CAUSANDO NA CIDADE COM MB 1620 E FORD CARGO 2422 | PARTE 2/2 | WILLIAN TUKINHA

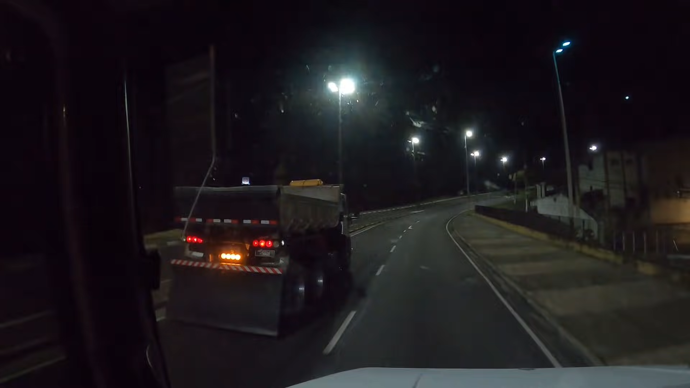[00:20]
Meu Deus do céu, quem mora nesse lugar, nesse momento, deve estar amando o Thiago Se soubesse onde ele mora, o pessoal vai jogar uma bomba no caminhão dele
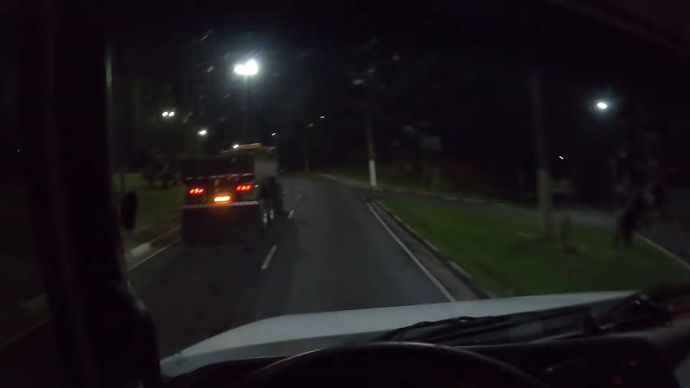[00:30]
Música Ai meu Deus do céu, fala tubarãozada, Willian Tuquinha na área
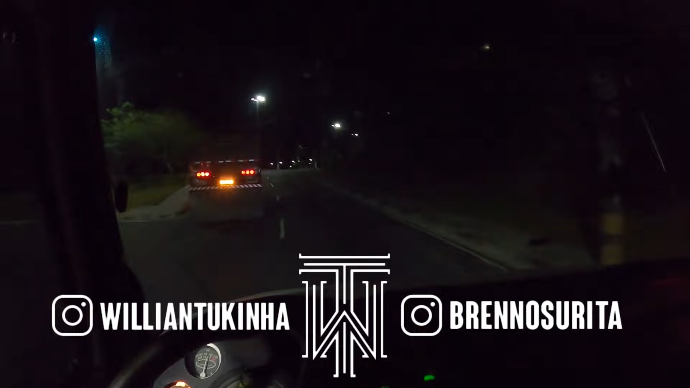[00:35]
Começando mais um videozão aqui no canal, estamos na companhia do Thiago Como vocês já viram,
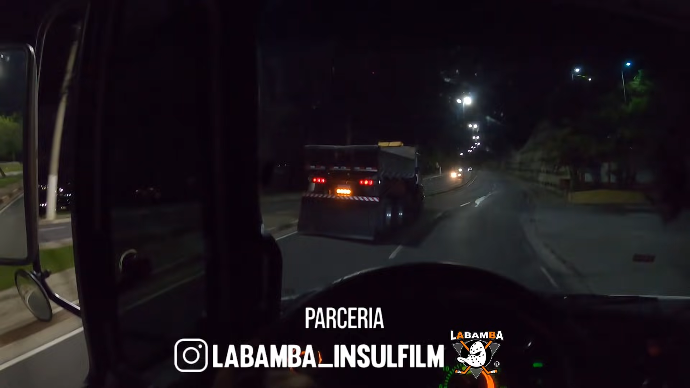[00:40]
quase não deu para perceber O tiozinho ali do 1620, olha lá,
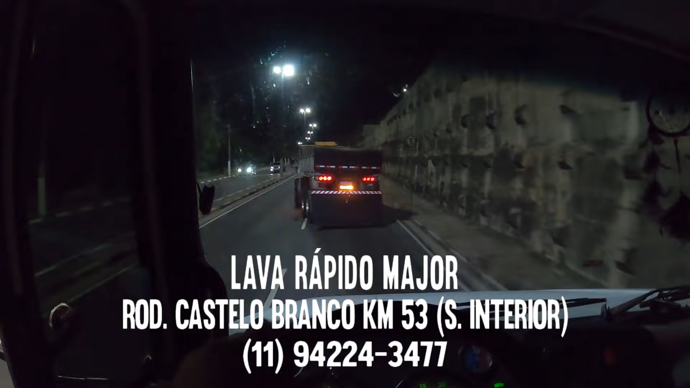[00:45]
está fazendo gracinha Ai, chama
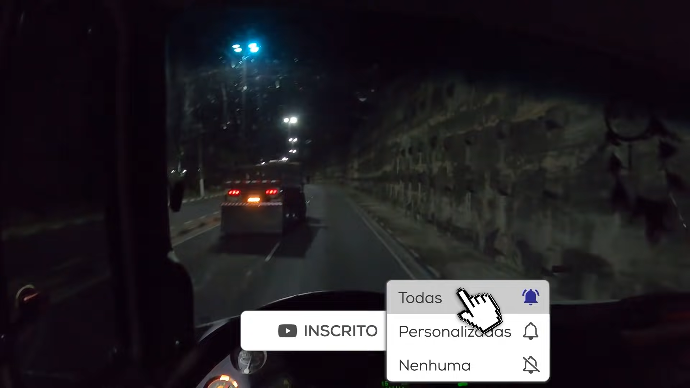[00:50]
O tiozinho ali do 1620 Prato também está com nós Na retaguarda ali